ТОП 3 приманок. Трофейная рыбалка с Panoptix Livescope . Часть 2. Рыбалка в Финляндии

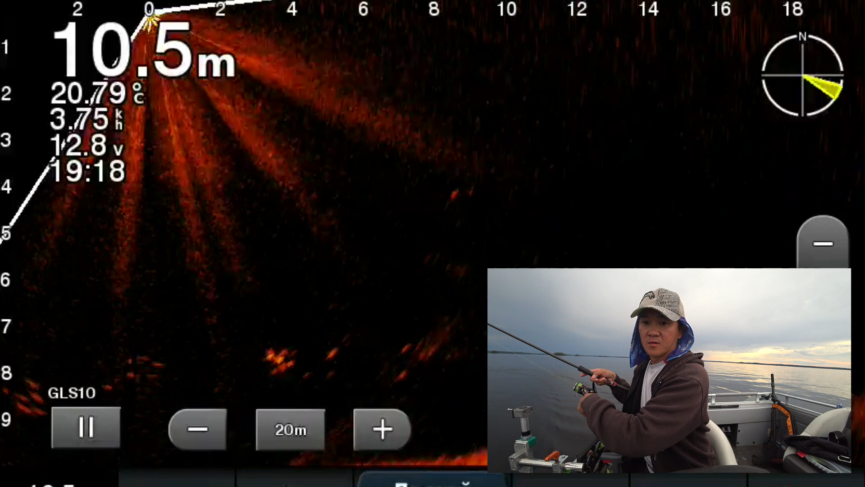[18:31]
On screen: depth 10.5 m, water 20.79°C, speed 3.75 km/h
Крупный Давай Бери Давай Бери Давай Давай Ес Блин Это судак Был
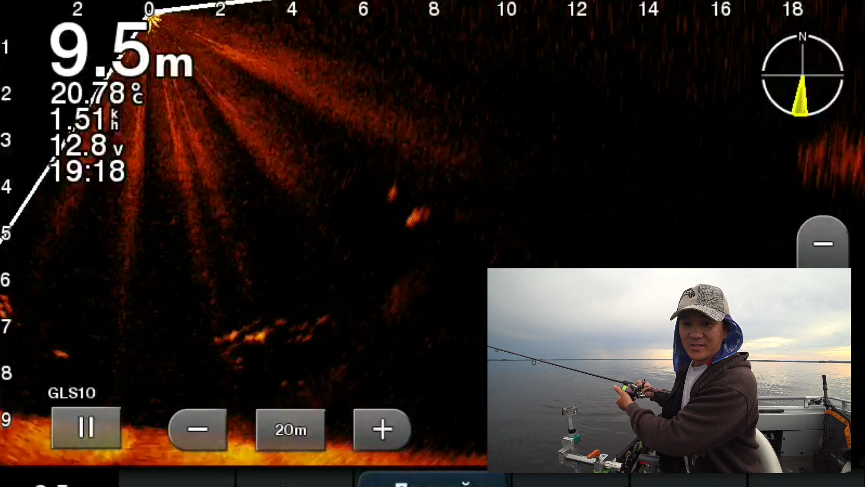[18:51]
On screen: depth 9.5 m, water 20.78°C, speed 1.51 km/h
Давай Вот же он Ну как так А Вон он Приманка Стащил Блин Там
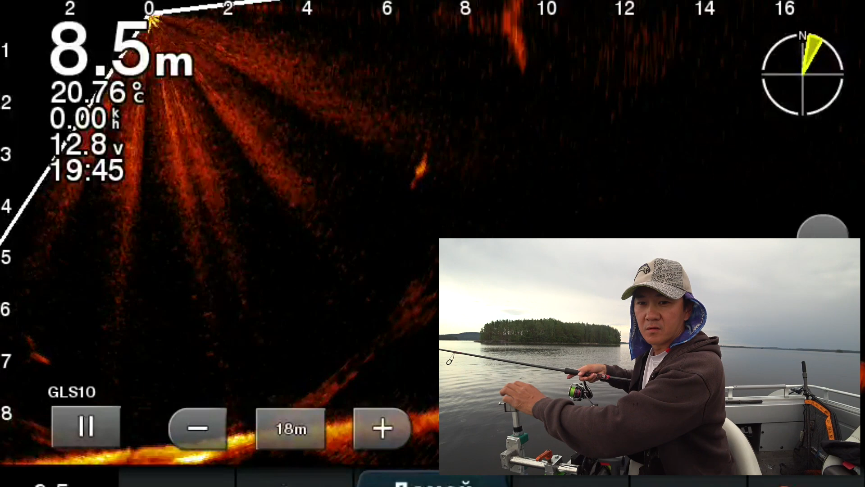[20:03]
On screen: depth 8.5 m, water 20.76°C
Это щука Это щука Это щука Небольшая